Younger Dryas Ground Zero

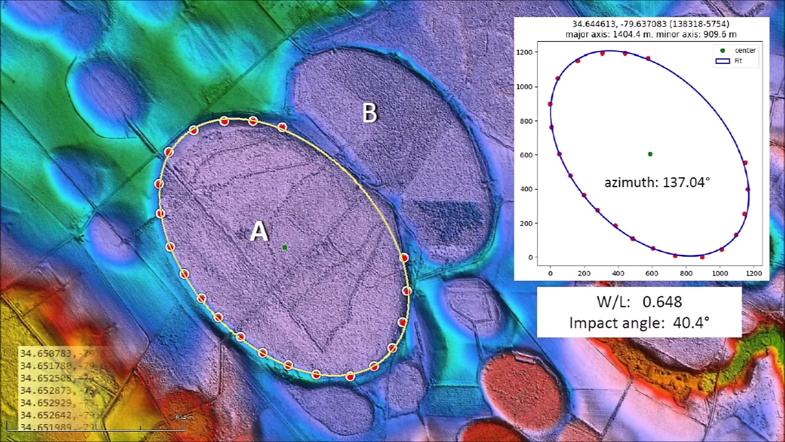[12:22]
This image shows the digitized points along the visible part of the perimeter of the bay labeled B.
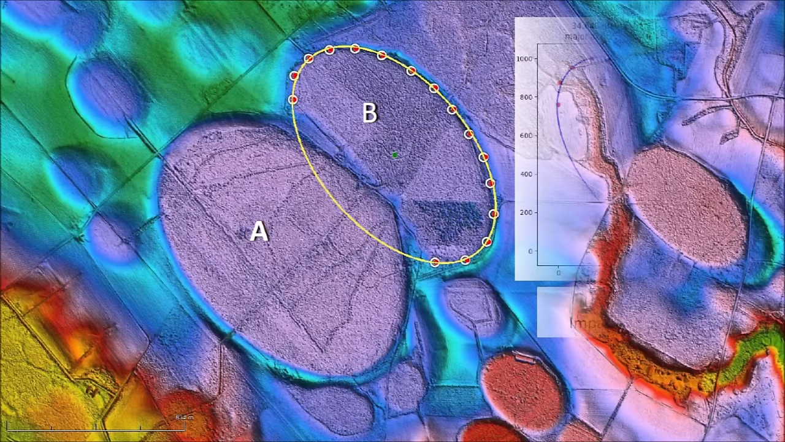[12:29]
The width to length ratio of bay B is 0.586 which corresponds to an impact angle of 35.9 degrees. The impact angles calculated from the width to length ratios and the distance of the base from the convergence point are used to calculate the characteristics of the trajectories.
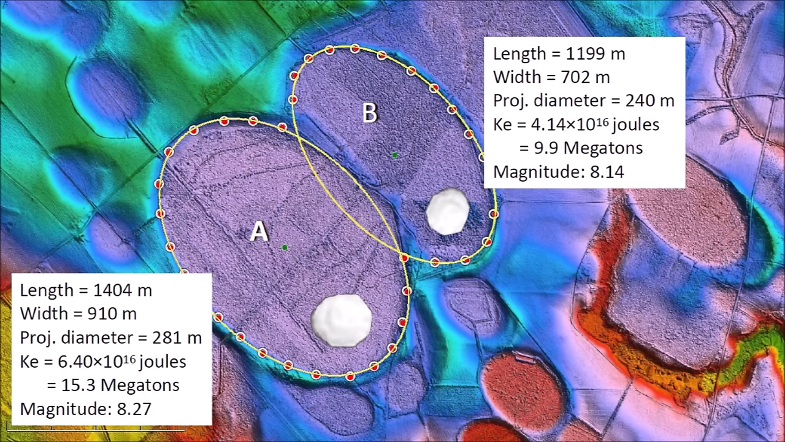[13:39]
The impact that made basin A had energy equivalent to 15.3 megatons of TNT and the impact that made basin B had energy equivalent to 9.9 megatons of TNT. Both of these impacts produced seismic vibrations exceeding magnitude 8. In a previous analysis of this Carolina base in Marlboro County, before I developed the least squares ellipse fitting procedure, I had manually measured and visually estimated the width and length of basin A and B.
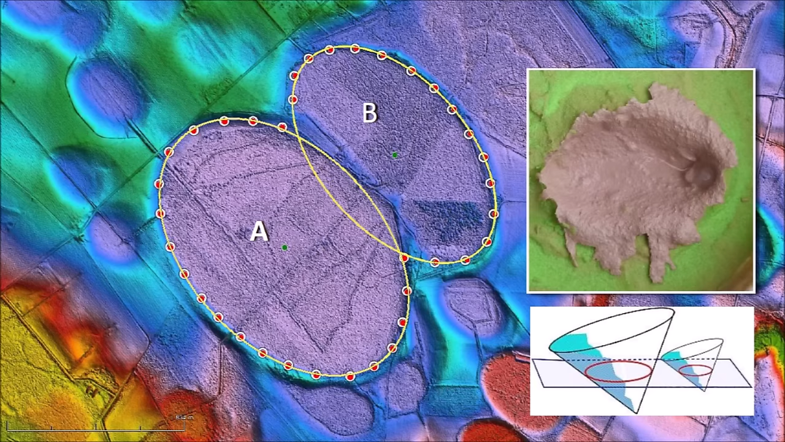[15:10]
This increase in precision is possible only because well-preserved Carolina bays are elliptical conic sections that originated as inclined conical cavities, also called penetration funnels. An experimental model provides support for this mechanism. Thank you for joining me in the investigation of the Carolina bays and the Younger Dryas Cataclysm.